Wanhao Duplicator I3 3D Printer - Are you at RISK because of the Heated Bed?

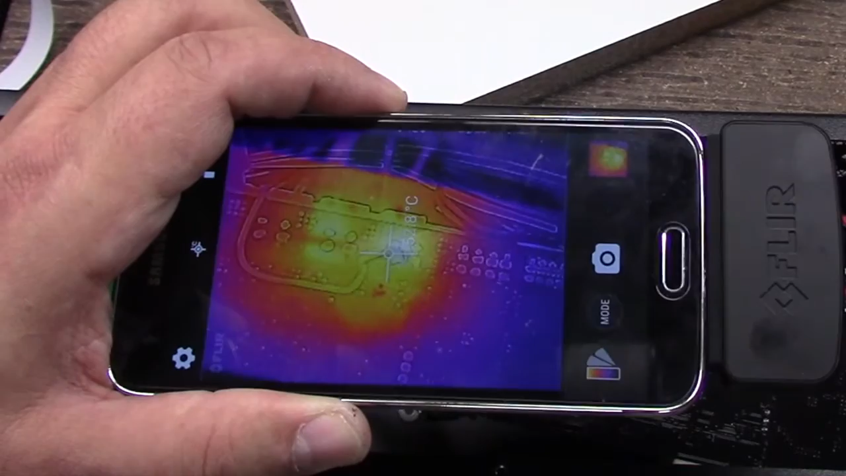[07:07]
I think it's saying it's in the sixties on the hot end, in the region of the hot end. Let me do another screen image.
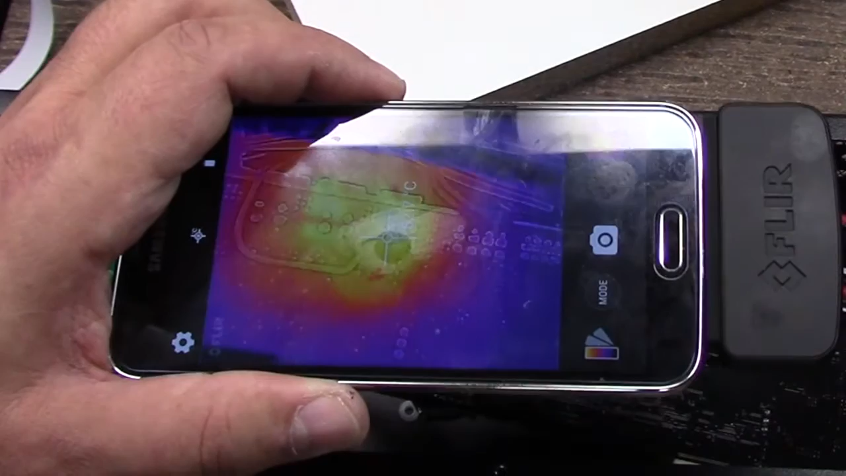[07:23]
I would definitely, you know, in my particular case, I don't see this as being a huge issue.
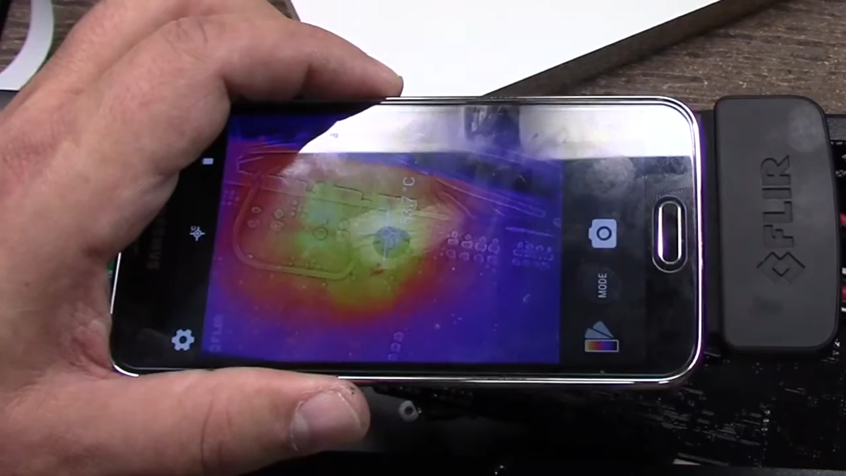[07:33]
I would call it an issue because that much localized heat, um, you know, I don't know how I want to phrase it. But the whole thing with the Wanhao, I think, is with most Chinese
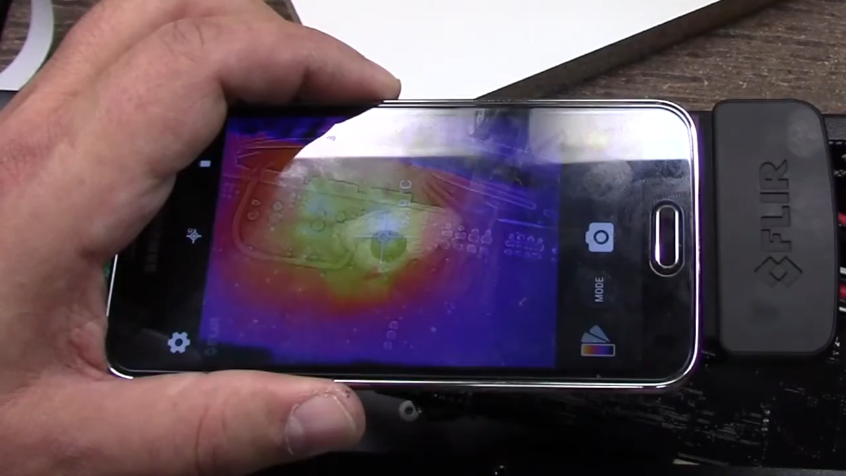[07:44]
made pieces of machinery, you have to be careful with. I typically, well, I don't run this machine unattended. So I'm always in the house, always checking on it. I don't leave it overnight to run those type of stuff. I'm more liberal with the Da Vinci's. Now, maybe I shouldn't be, but I am a little bit more liberal with them letting them run overnight. But the Wanhao and like the Tarantula and that I don't, I don't let run overnight because of things like this.
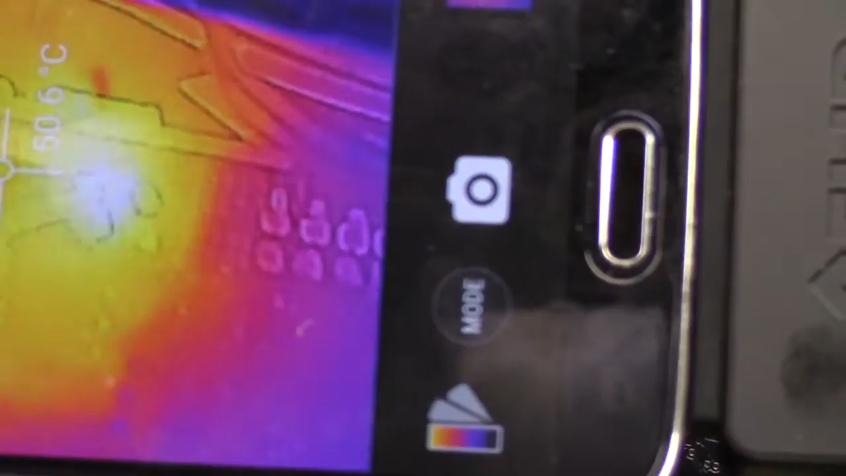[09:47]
Again, you can kind of, you can see how, how much energy is being released in that area.
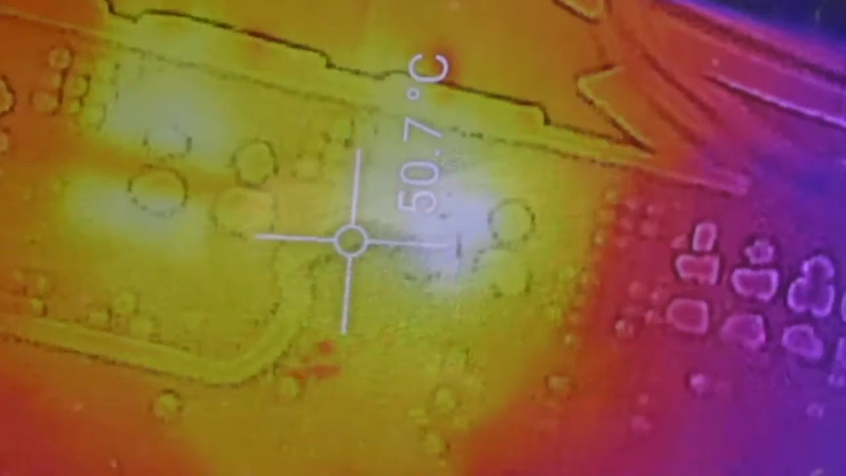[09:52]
On screen: spot 50.7°C
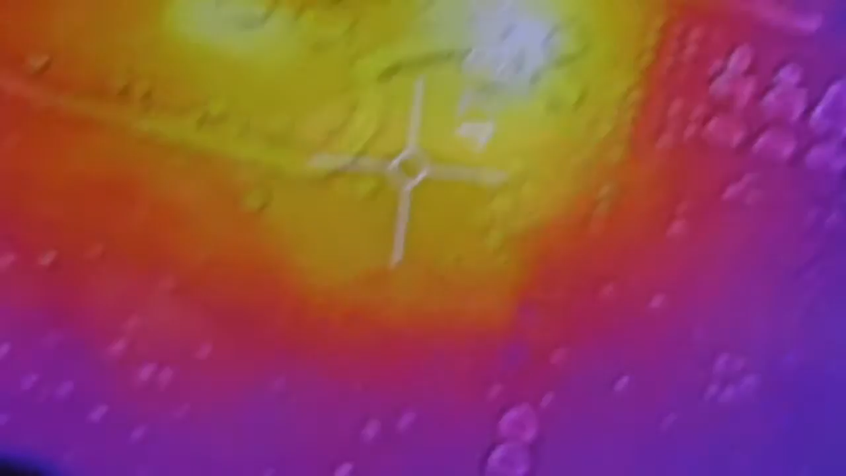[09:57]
And again, it's hard to read the, the putting it right on there.
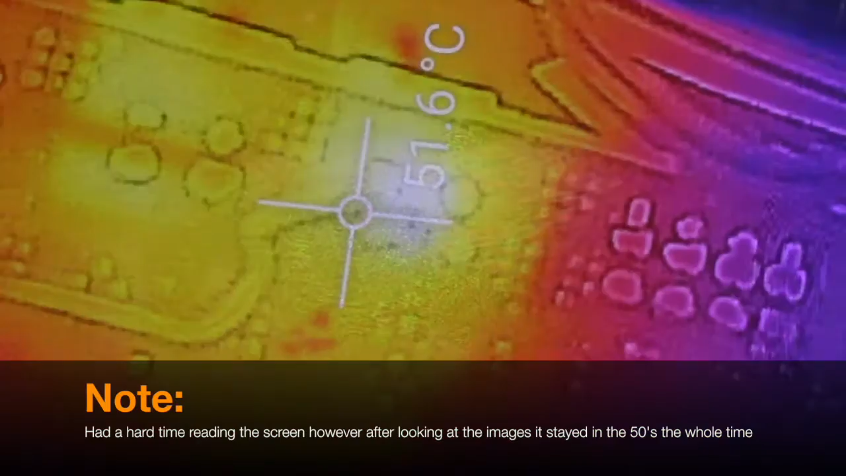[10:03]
On screen: spot 51.6°C
Uh, I can't, I think it's like about 62, something like that. But you can, you can clearly see I'll move this out of the way.
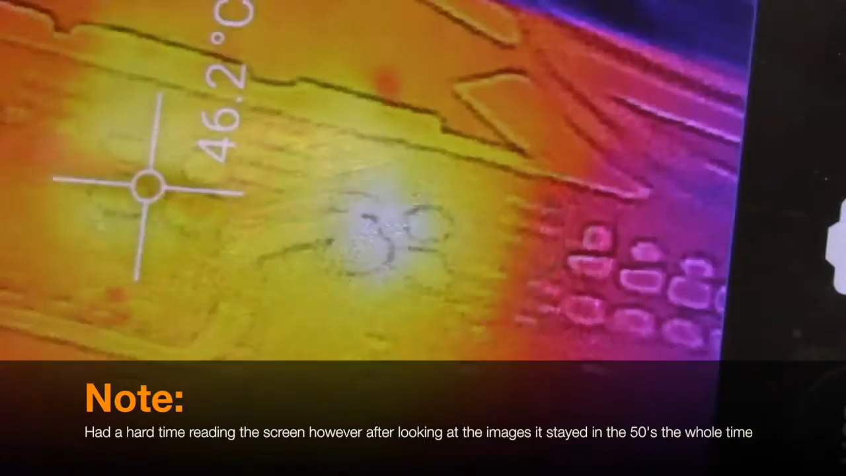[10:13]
On screen: spot 46.2°C
Let me turn off the, the cursor, the temperature cursor.
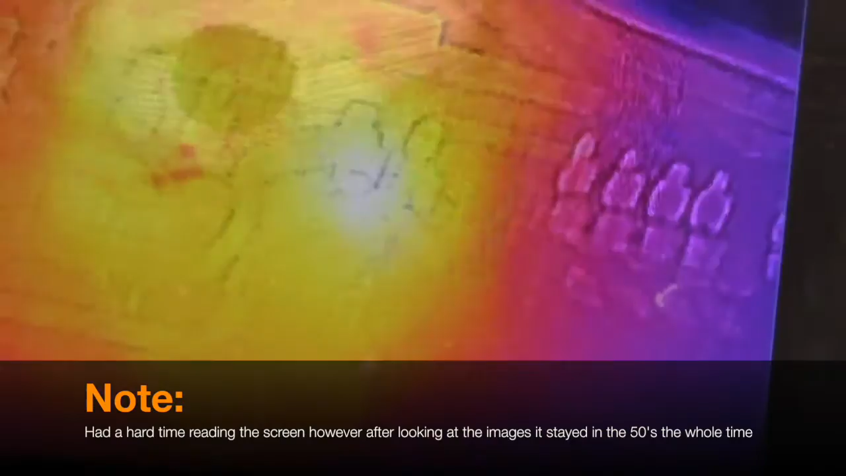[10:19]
However, you can definitely see that, um,
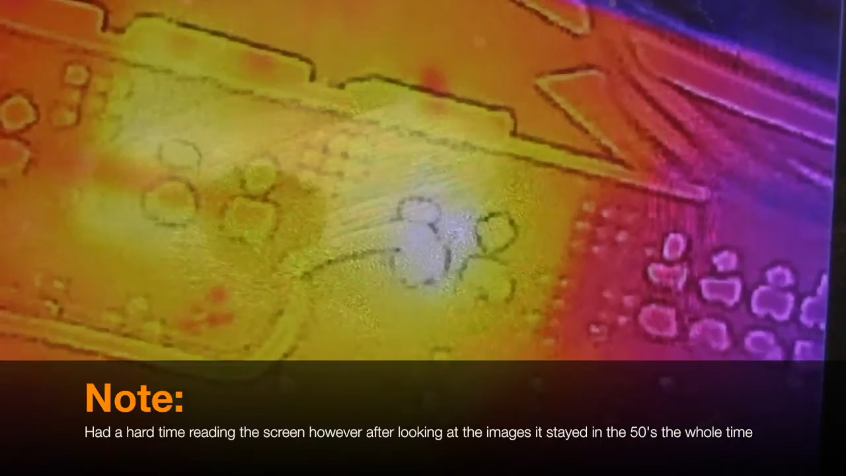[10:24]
even the hot ends overtaken the heated bed, uh, as far as temperature.